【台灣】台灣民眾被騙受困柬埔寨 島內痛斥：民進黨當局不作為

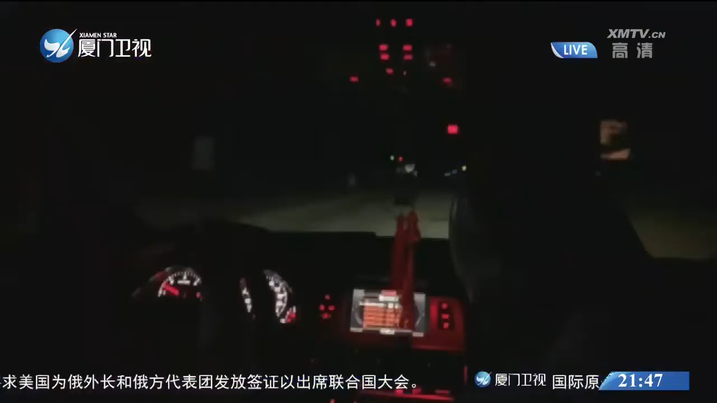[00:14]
沿途一片漆黑 这里是柬埔寨共布园区有消息称 一台湾民众被诈骗集团骗到这里 遭受虐待拘禁几位国民党民代收到消息后 立刻驱车赶往解救但却在园区门口被多名男子围住 几经周折才获成功